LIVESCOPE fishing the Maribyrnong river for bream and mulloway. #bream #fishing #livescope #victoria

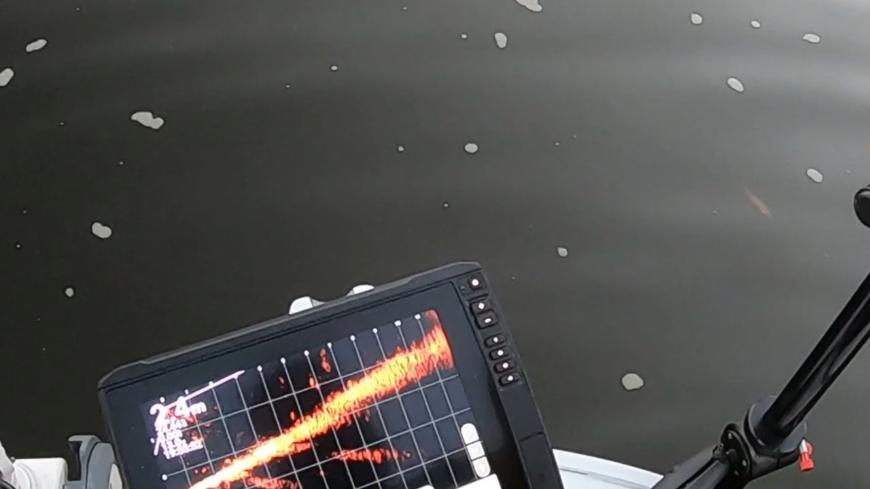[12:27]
Yeah, they're all on that pole now.
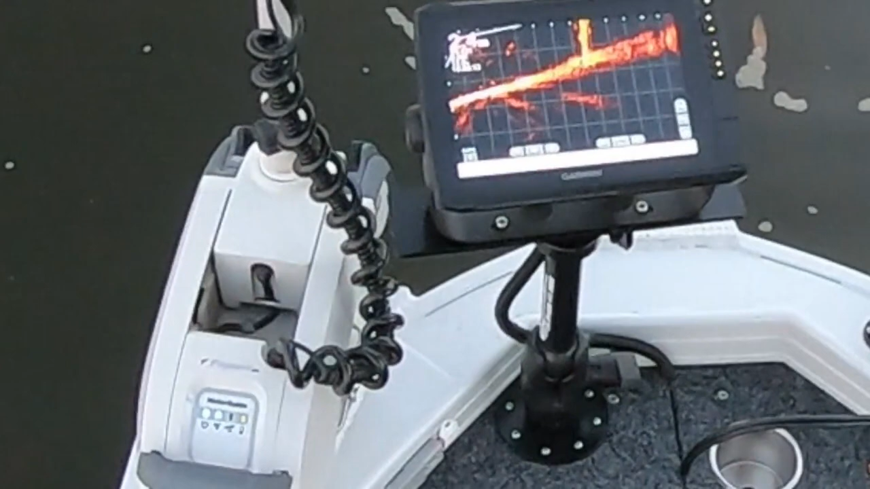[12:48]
See, he ate it. I swear you just ate that.
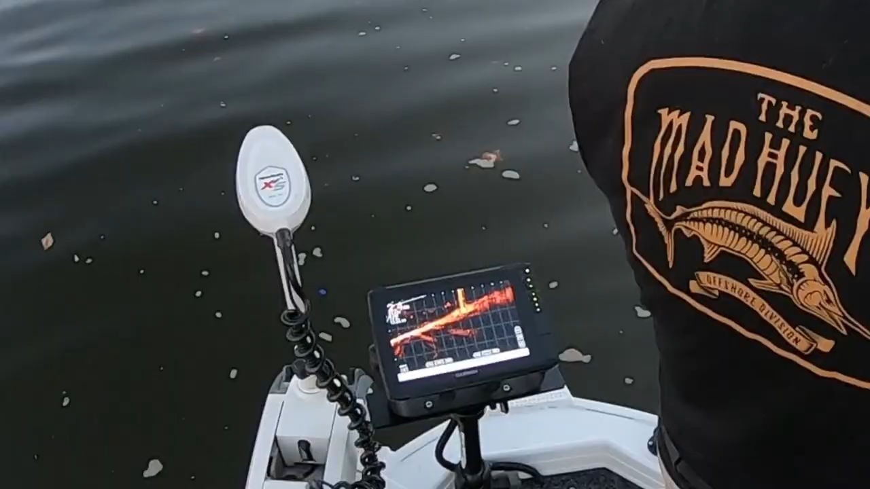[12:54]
That's your lure there, yeah? Yeah.
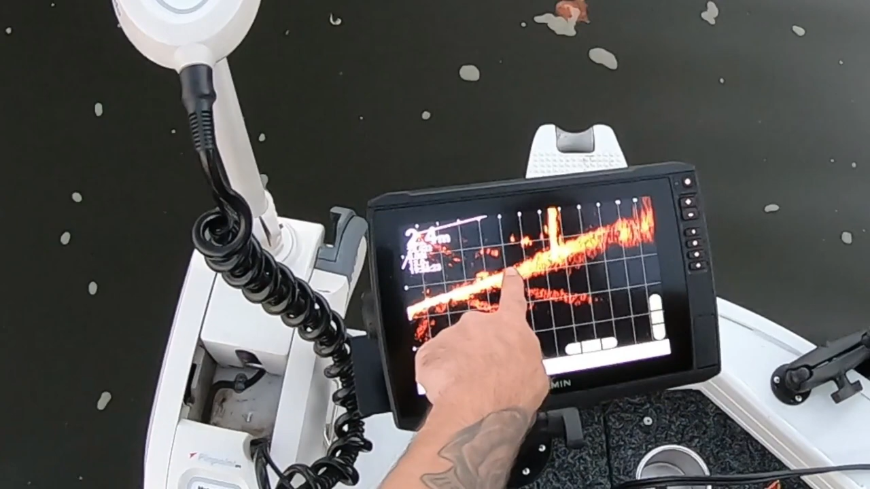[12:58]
See, they're shining up pretty good. They haven't seen them shining good now. You're coming? I'm going straight to it.
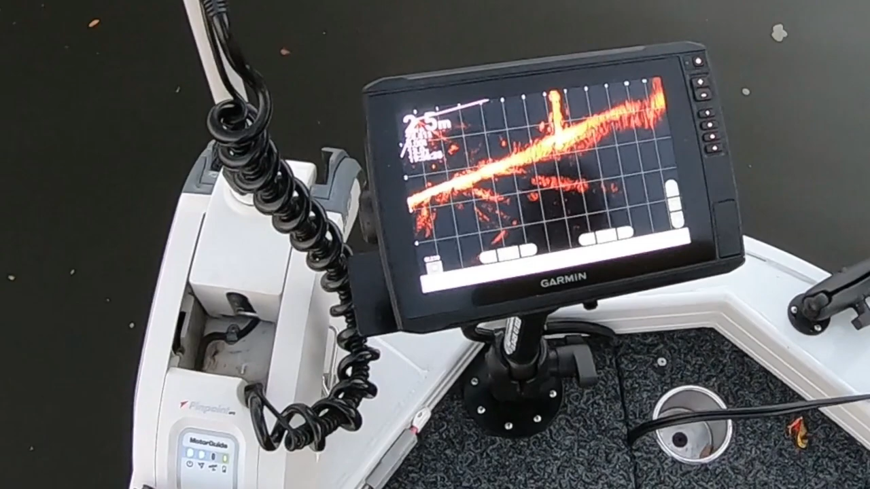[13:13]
You just followed that right to the, you let it hit the bottom, didn't you? No. He looked right at it. He saw it, look. Yeah, he's still chasing it there. That's crazy.
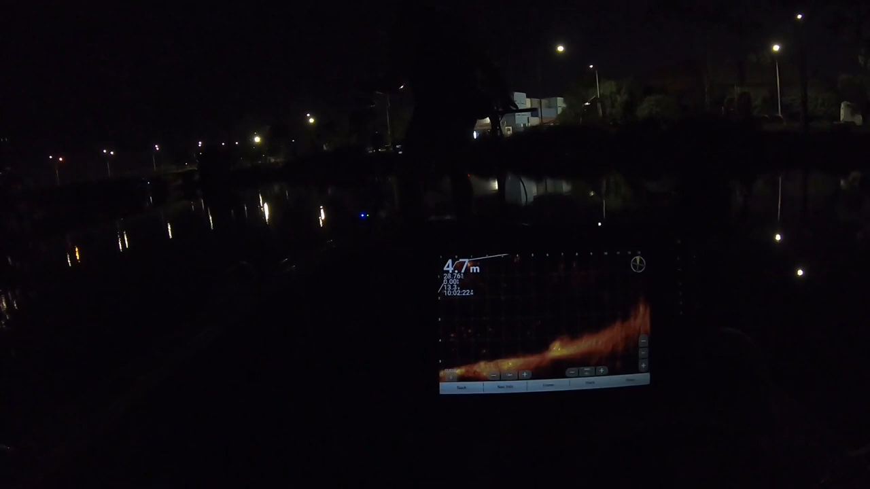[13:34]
On screen: depth 4.7 m
Oh, he just disappeared. There he is. There's your bait on the right, see it? Yeah. There he is. I don't see anything. There he is. There you are.
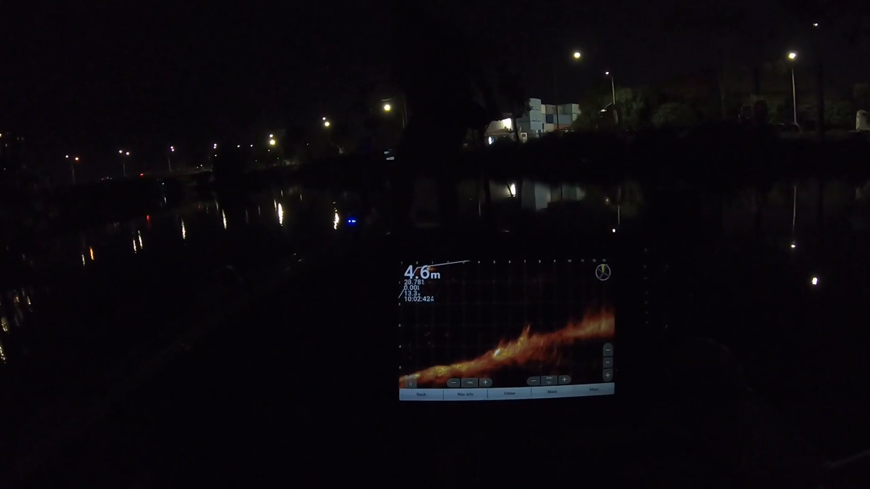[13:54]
On screen: depth 4.6 m
I'm in the middle of the right now. constantly on your lure. There's- look at that. You're right on the edge.
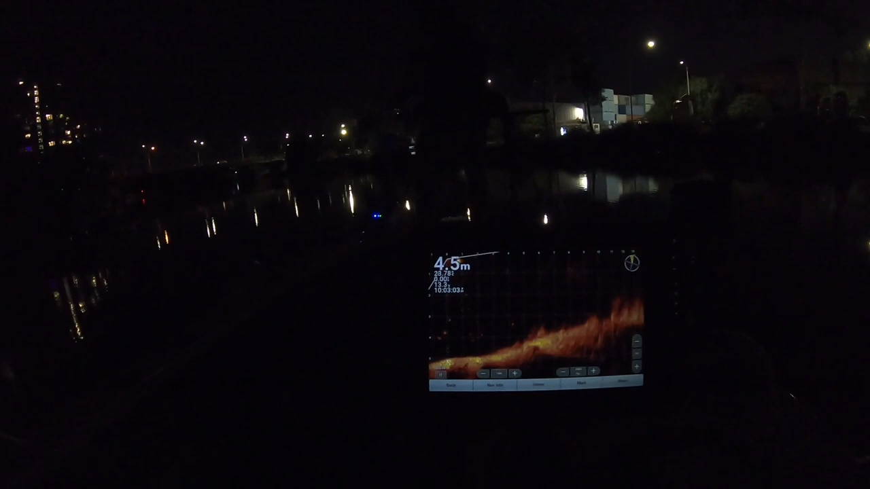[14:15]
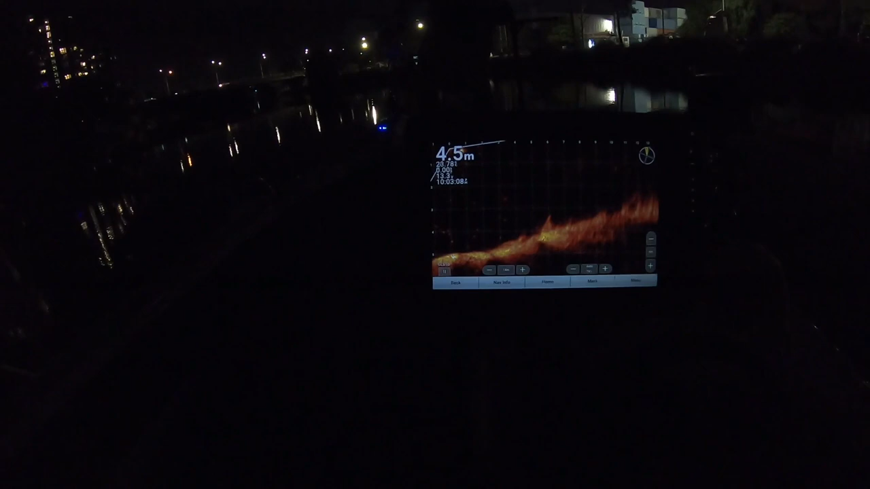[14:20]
On screen: depth 4.5 m
Can you feel Wade?
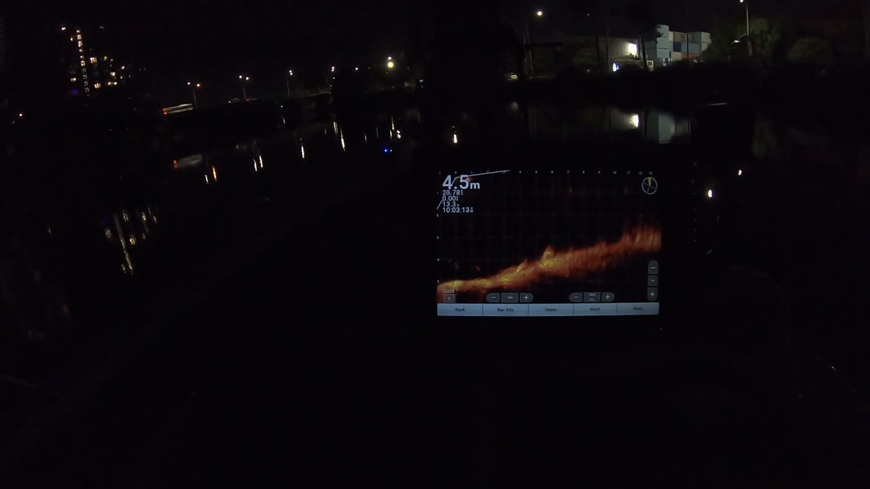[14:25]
On screen: depth 4.5 m
You're right in front of him. He's coming for it.
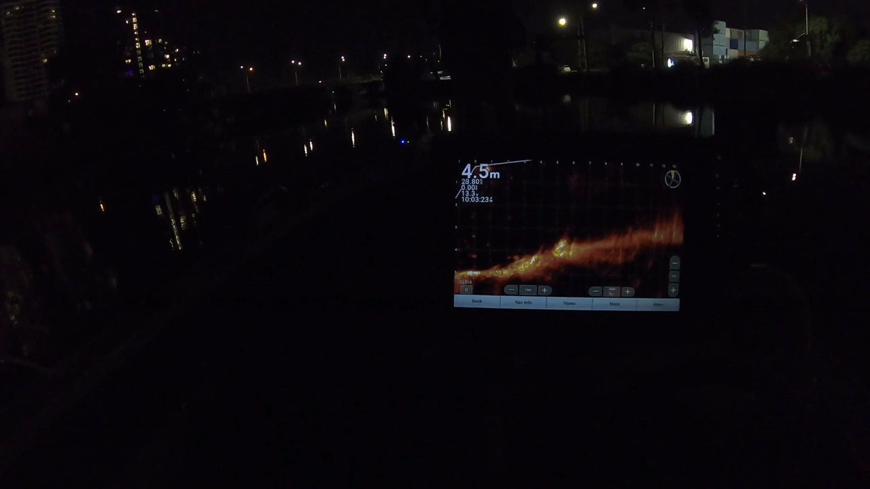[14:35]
What the fuck was that? He went for it. And then he turned off. Is that him on the far- on the right now? Those two blobs at four meters, maybe?
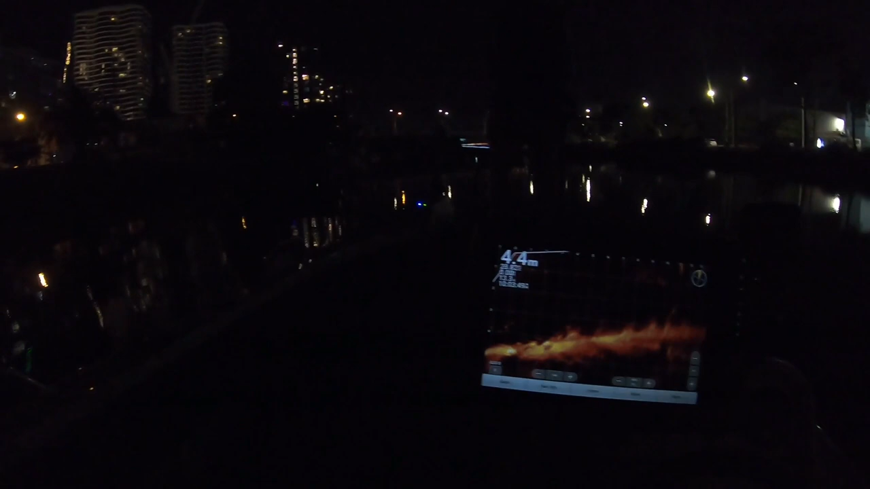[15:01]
That was definitely a fish he moved. I thought that was gonna be it. I thought that was it. I thought he was about to eat it. You couldn't have hit him any more on the head just then, man.